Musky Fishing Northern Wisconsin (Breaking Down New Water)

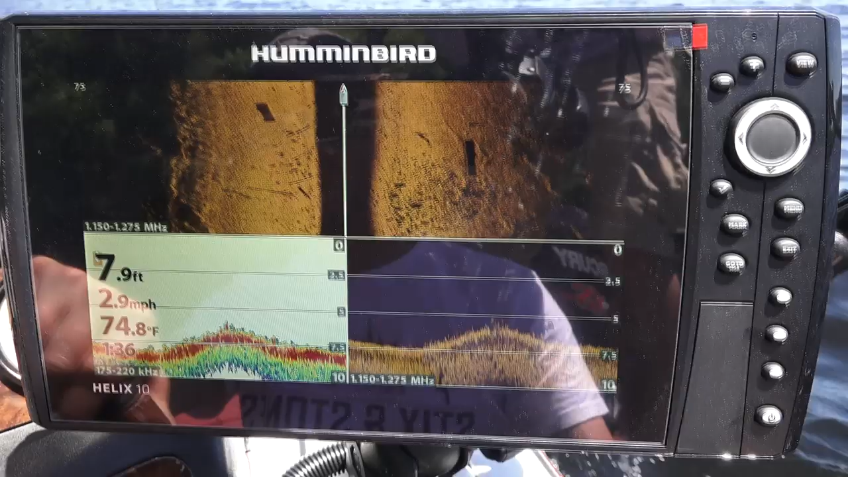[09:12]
On screen: depth 7.9 ft, water 74.8°F, speed 2.9 mph
And with Jake's Helix 10 with the mega imaging, we've been side imaging, trying to find weed edges or patches of weeds and weed beds.
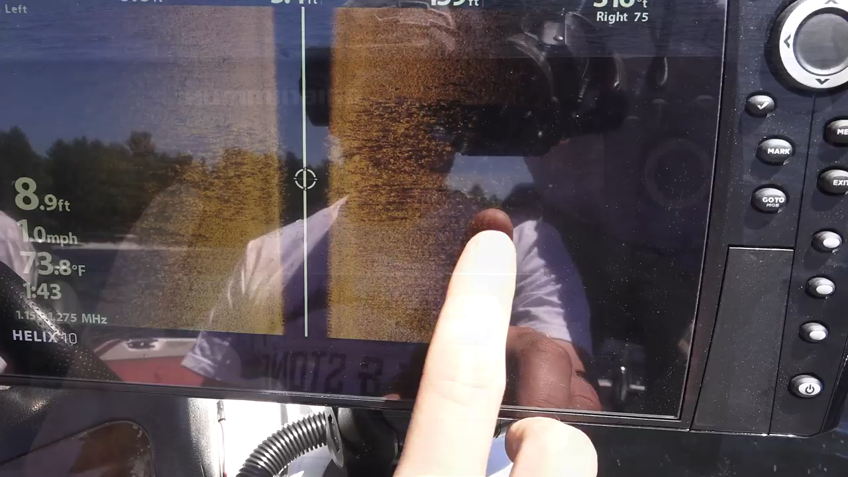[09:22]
On screen: depth 8.9 ft, water 73.8°F, speed 1.0 mph
Yeah, so this is the inside of the edge here, and then here's the outside of the edge.
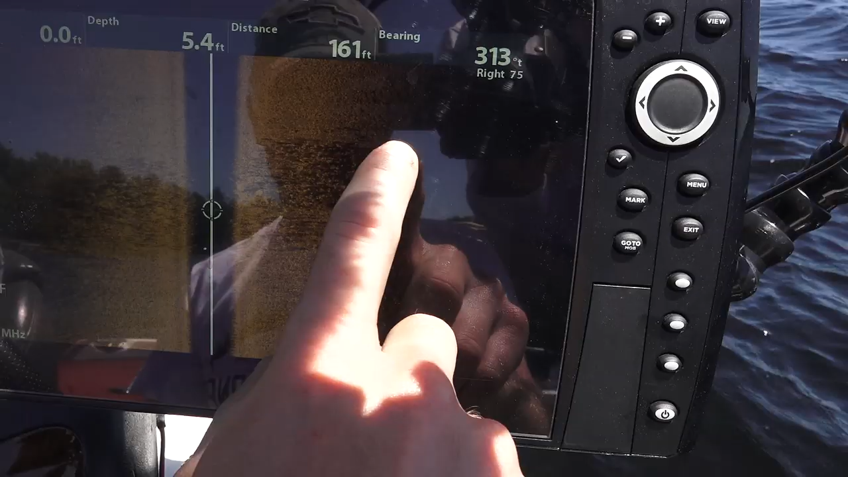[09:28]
It starts at about 4 feet, ends at about 6.
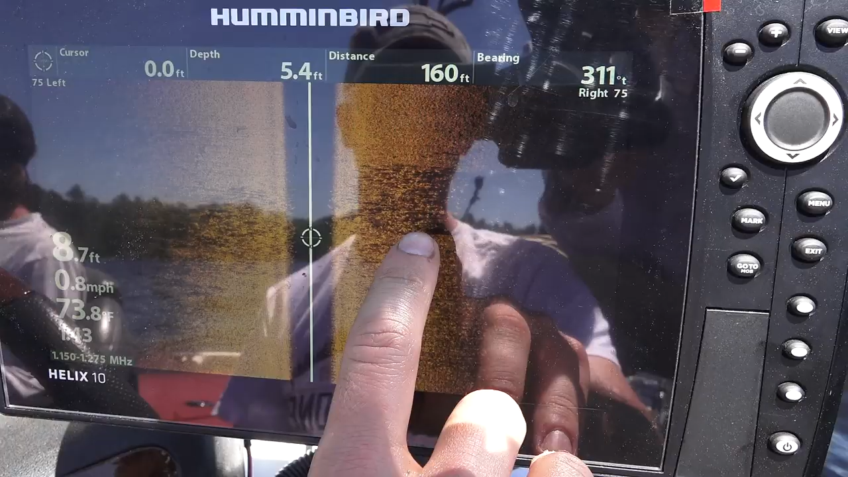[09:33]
On screen: depth 8.7 ft, water 73.8°F
And that's how we located that one where Jake actually raised that big fish off of.